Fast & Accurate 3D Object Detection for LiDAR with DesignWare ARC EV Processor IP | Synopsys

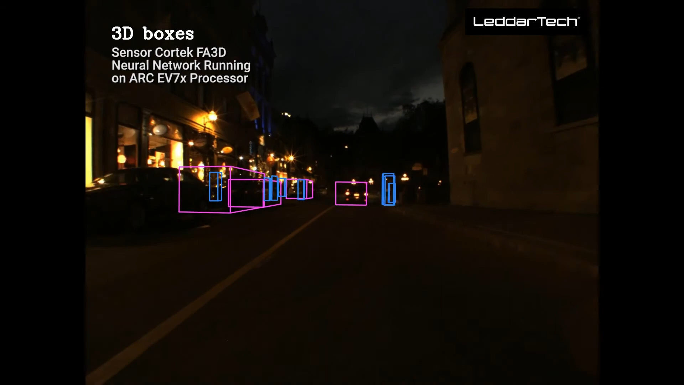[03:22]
Let's take a look at the performance results we achieved running the FAS3D neural network on the EV processor.